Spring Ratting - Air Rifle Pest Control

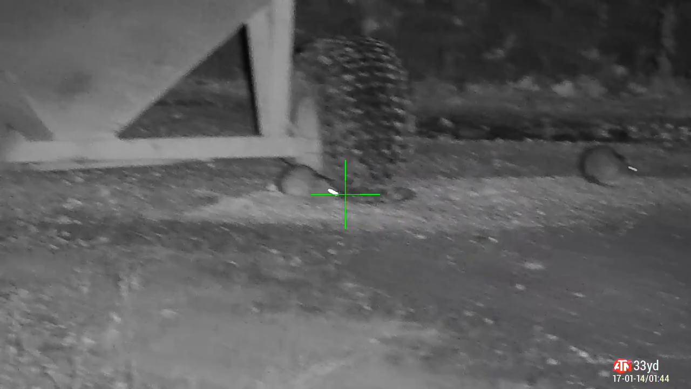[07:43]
Well, he scared the rest of the rats off anyway, so I go for a little mooch.
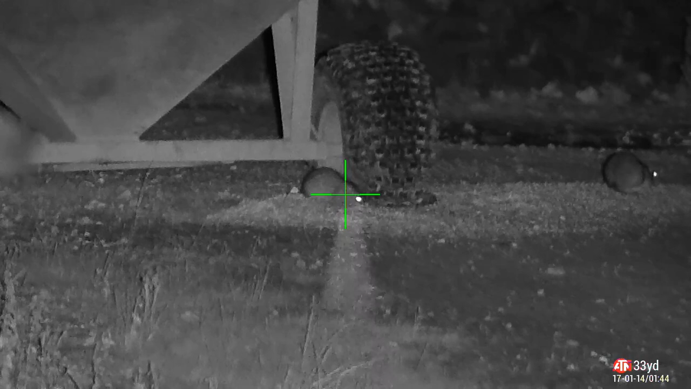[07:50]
He couldn't get away fast enough, he was like Speedy Gonzales. Sod this for Game of Soldiers, I'm out of here.
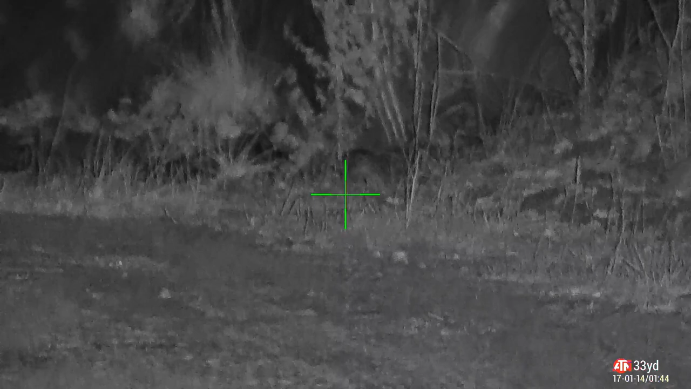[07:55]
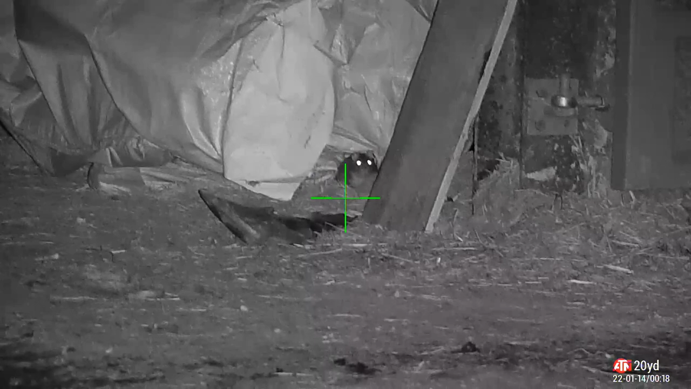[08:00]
High body shot for this one, right in the boiler room. This is what I'm talking about when you see them hiding under pallets, they've got a roof above them and they feel safe, but obviously when you've got an air gun, you can get a nice horizontal shot in underneath, no problem.
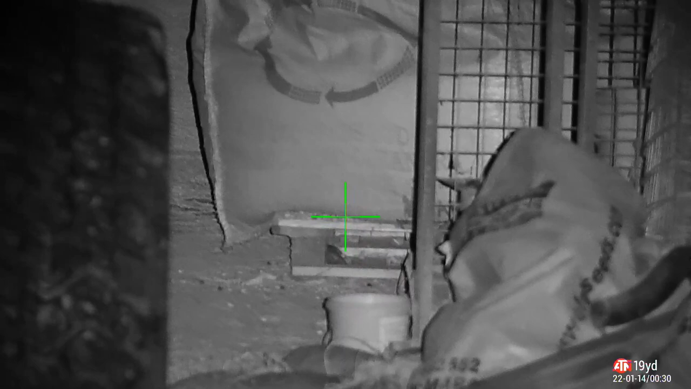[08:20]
You've got this one here, having a cheeky drink, with the help of a GSB pellet, he's in the drink.
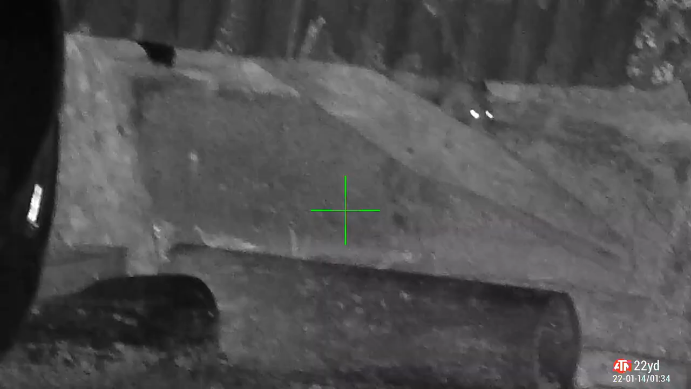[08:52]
Underneath the cattle barn, one of the feeders, this cheeky little monkey.
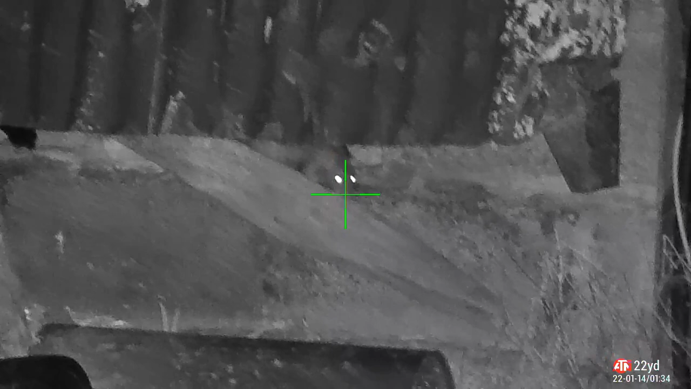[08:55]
Oh, I love you, right in the brain box,
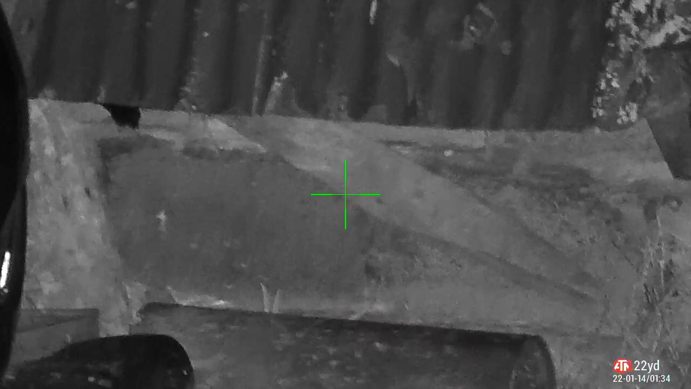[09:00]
fill your head with a lot of lead,
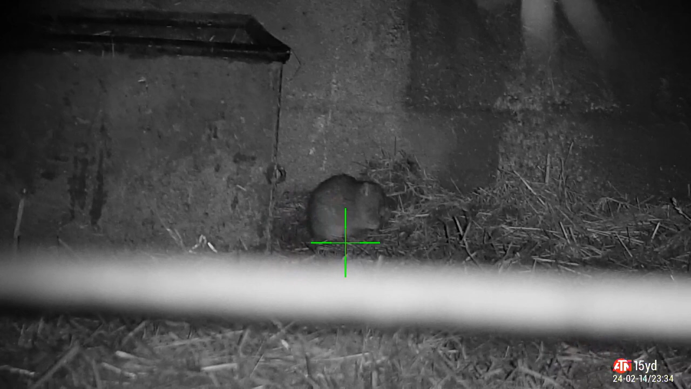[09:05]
dirty little skank giving himself a clean up, FFS. Watch what happened, boom, the pellet hit the top of the gate,
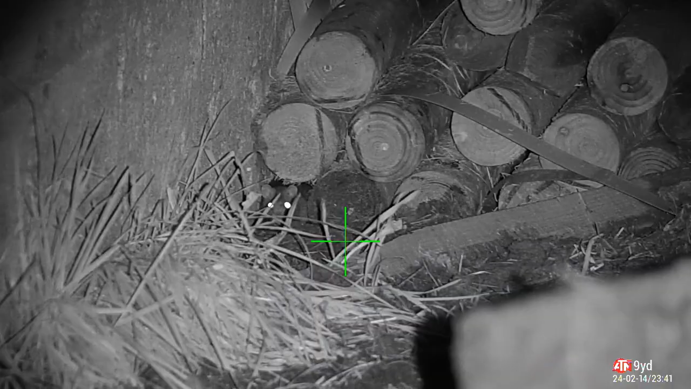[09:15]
ricocheted up and the rat got away, this one wasn't so lucky, split his noggin straight down the middle, and he kindly kicks himself out for me to collect,
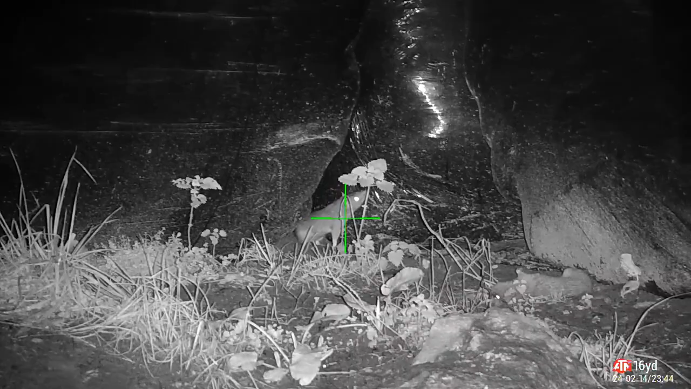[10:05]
he's standing up, I commit to the shot, and he ducks, so I think that's a miss,
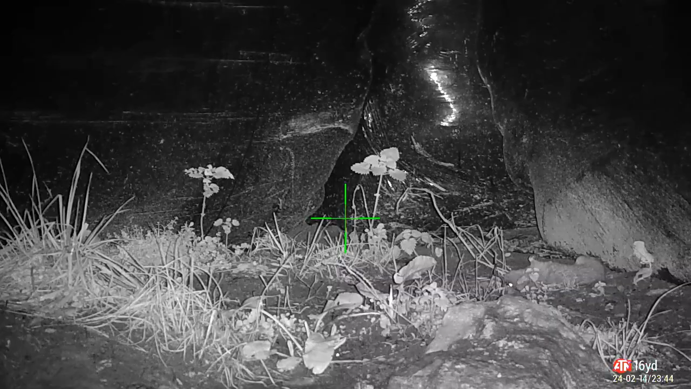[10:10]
I'll hold my hand up and say that's a miss,